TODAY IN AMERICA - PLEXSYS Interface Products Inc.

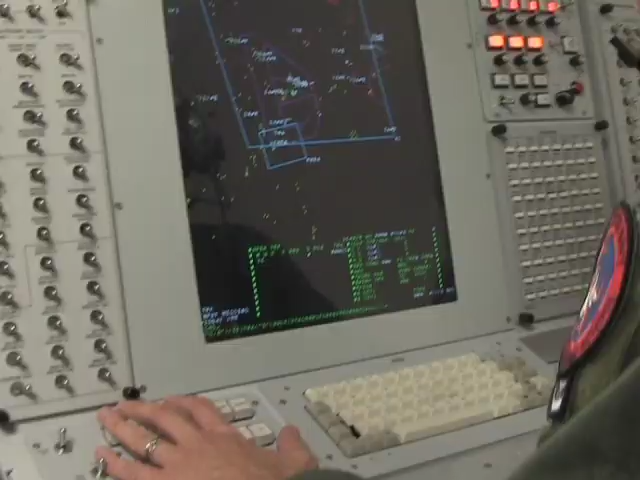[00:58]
Emulation and simulation instructs and prepares the warfighter prior to their insertion into the battle space.
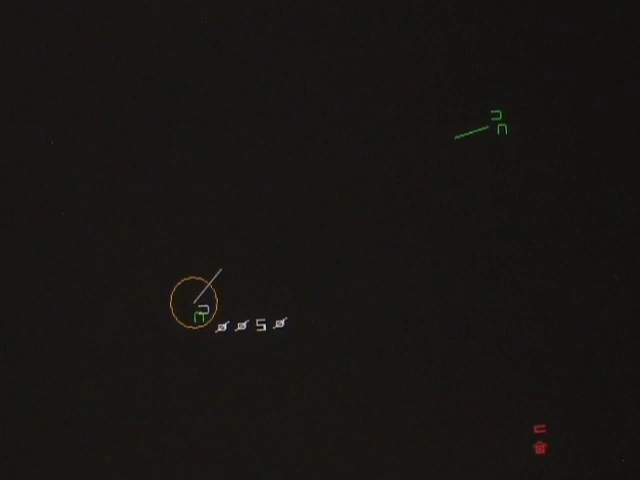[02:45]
The actual mission execution takes place using the ASCOT system and radar consoles.
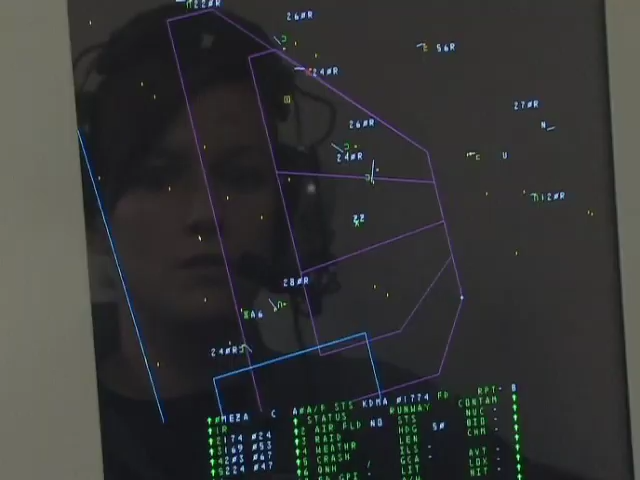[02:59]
information as well as other information and contacts the fighters can't see.